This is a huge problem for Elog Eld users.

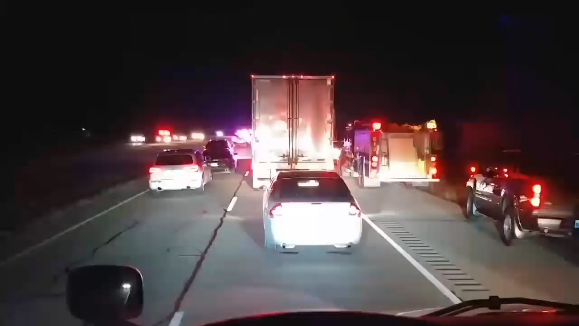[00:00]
Hello and welcome to Trucking Answers. How do you log this with your electronic log? Now I've been sitting here maybe 20-25 minutes in this. There's a volunteer fireman, that's these vehicles, there's a fire truck, there's cops, ambulances, sheriffs, the road's been stopped this whole time. Now this is one of the biggest, one of the problems right, not the biggest maybe, of electronic logs. You're sitting in this and now what?